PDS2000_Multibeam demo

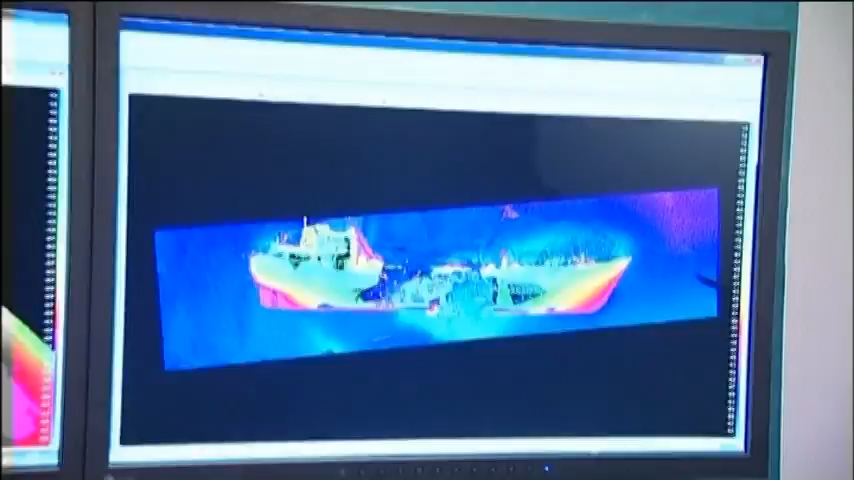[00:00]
Here we collect the multibeam data
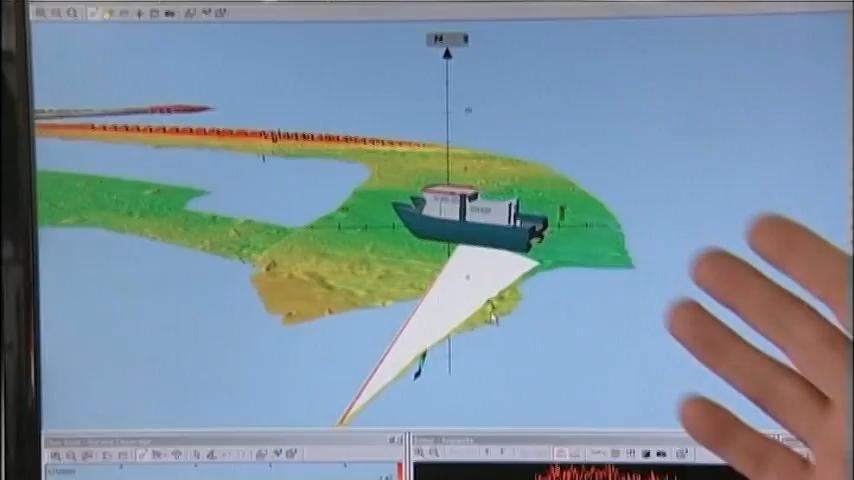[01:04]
the software display you see on the upper monitor here is our PDS 2000
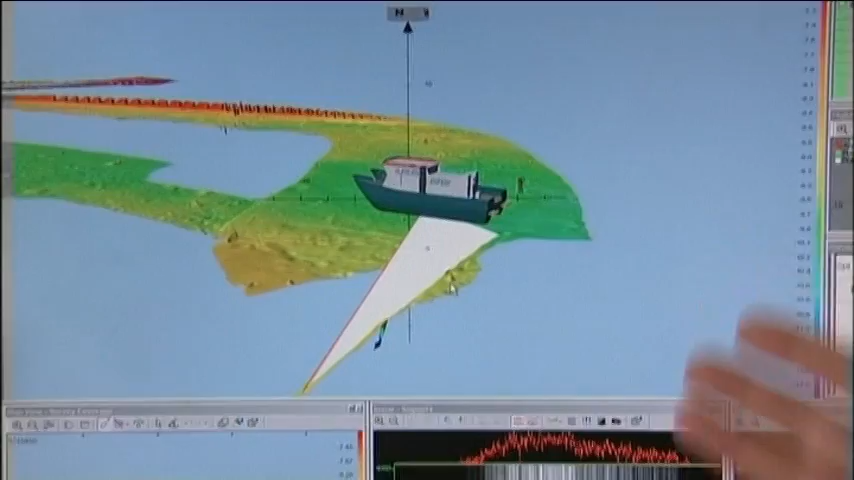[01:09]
software and this gives you a visual representation of the map of the seafloor that's below us.
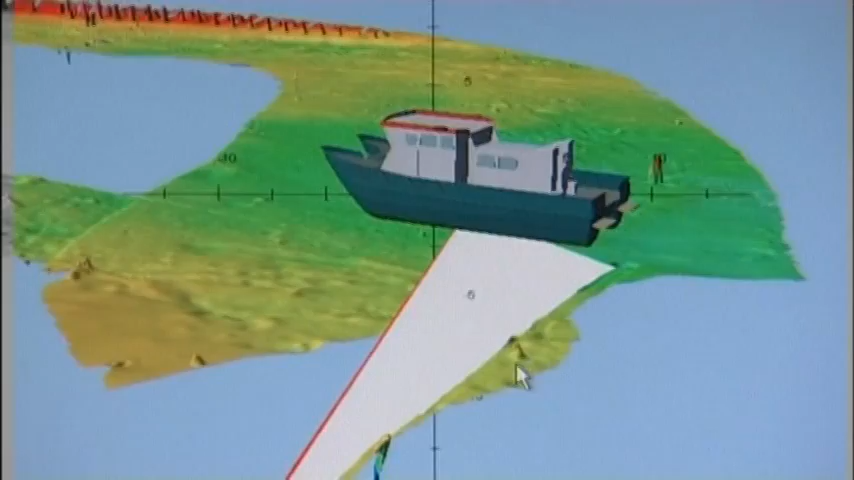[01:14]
One of the benefits of the software like this is that the operator gets a very clear view
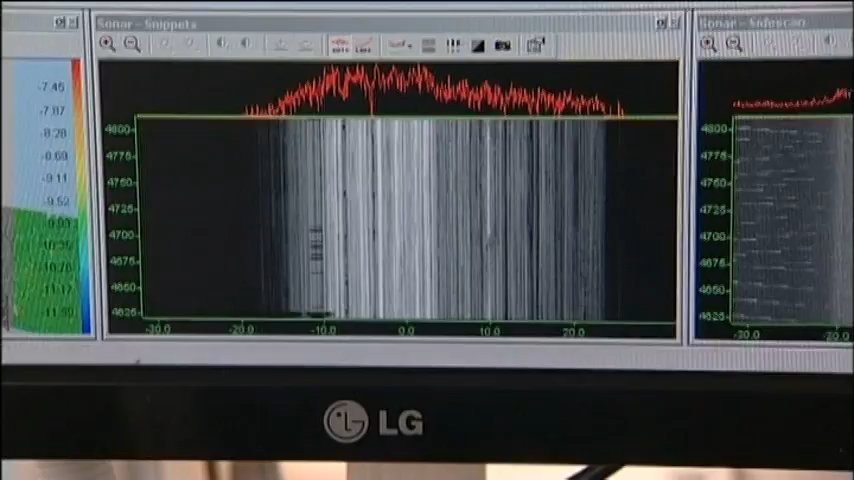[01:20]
of the quality of data he's collecting this is the hydrobat system
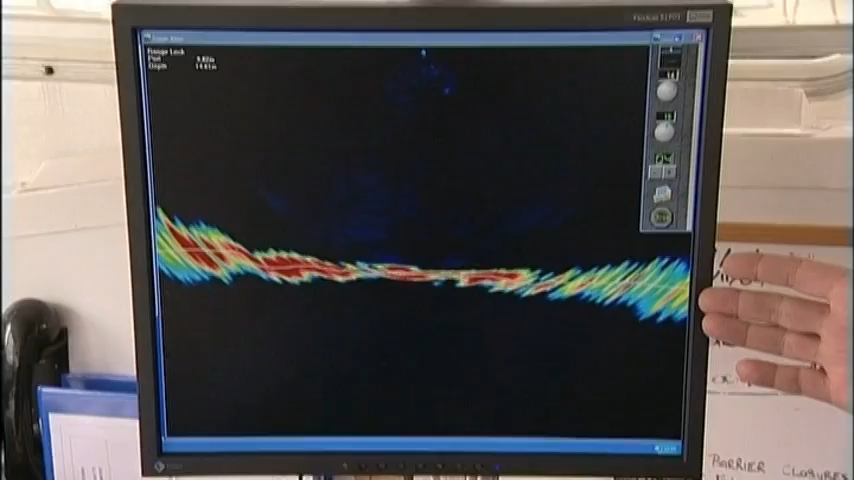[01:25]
so here we have a display of the seafloor and above it again the PDS 2000
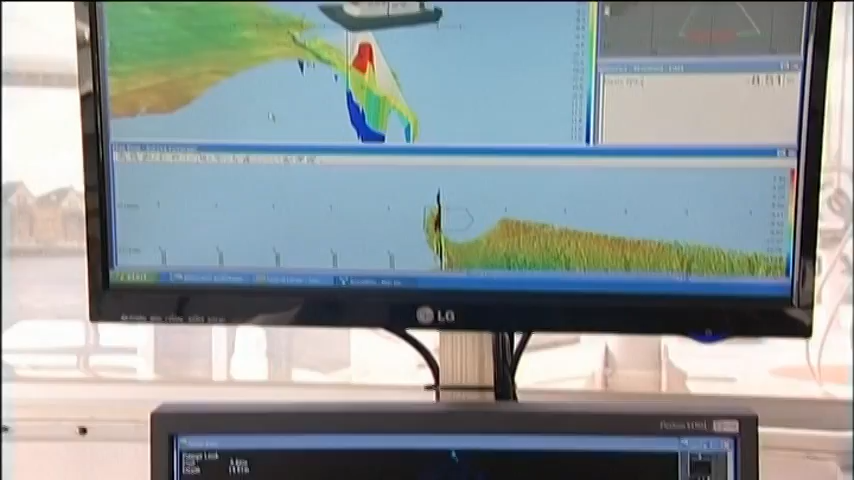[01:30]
software which gives the operator a very good visual representation of the data that's
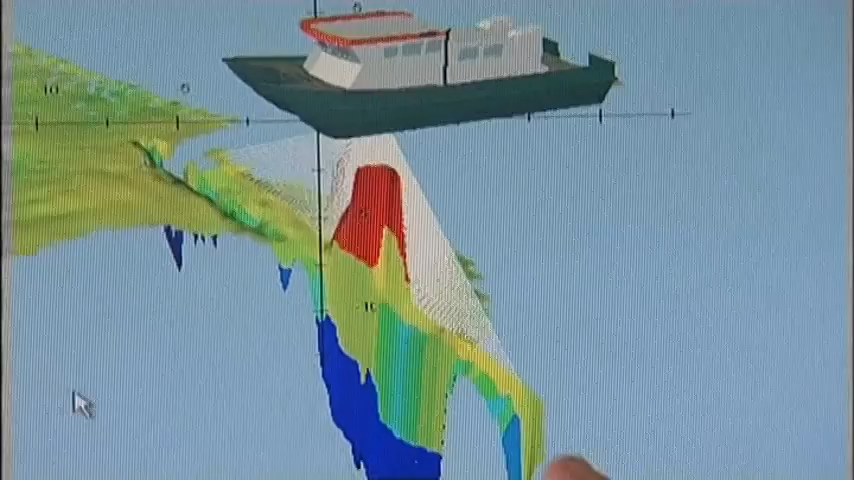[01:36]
that's down below the vessel and you can see there below the vessel there's an object sticking up and
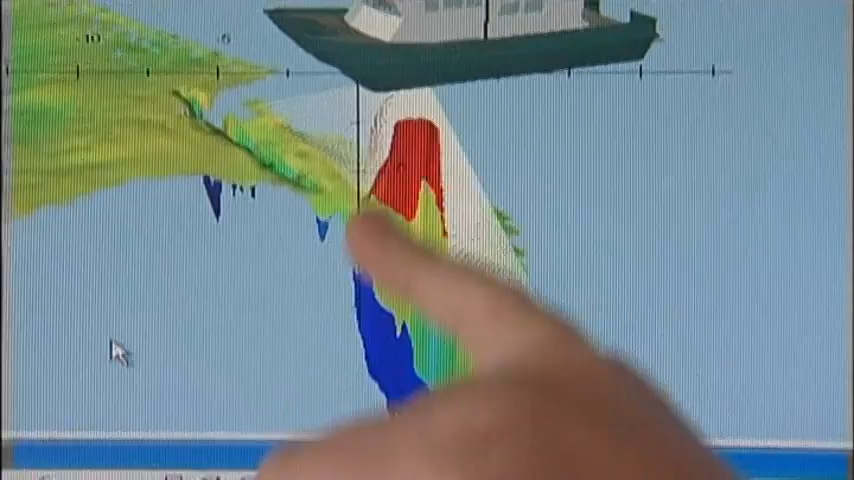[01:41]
how very clearly it's defined the images you see here are color-coded for depth blue
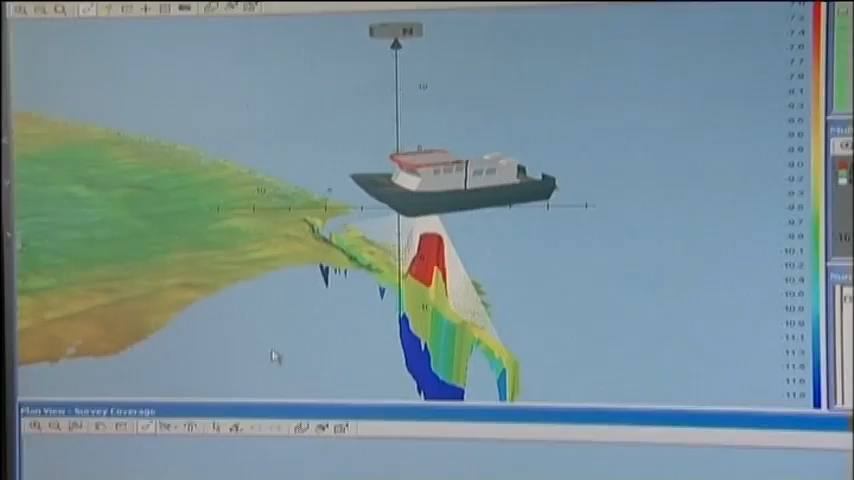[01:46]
being the deepest and red being the shoelest we've tried to make the hydrobrow to
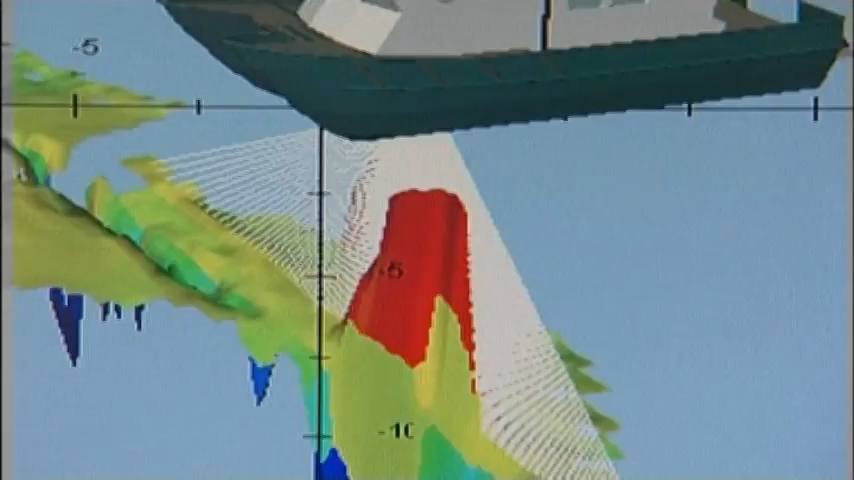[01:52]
more simple and highly integrated system to try and make it an easier package for these new users to deal with